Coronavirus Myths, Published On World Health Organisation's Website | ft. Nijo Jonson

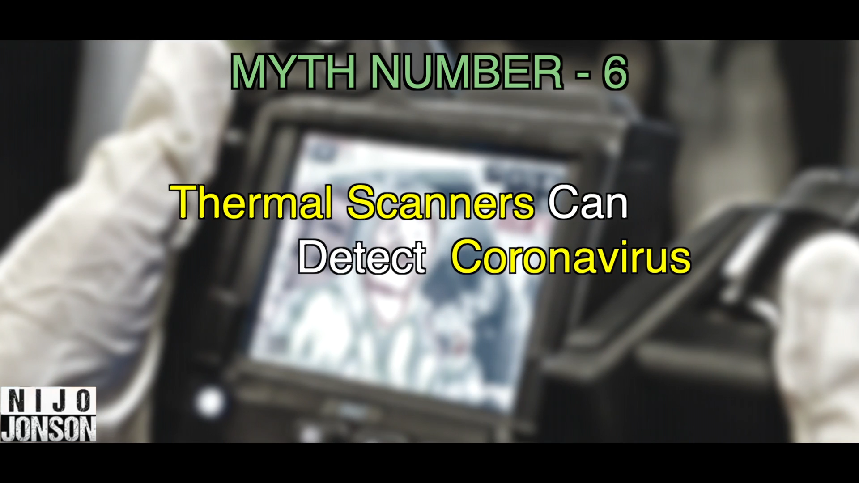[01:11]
Myth number six, thermal scanners can detect coronavirus. The fact is, no, they cannot detect coronavirus. They can only detect people with higher body temperature.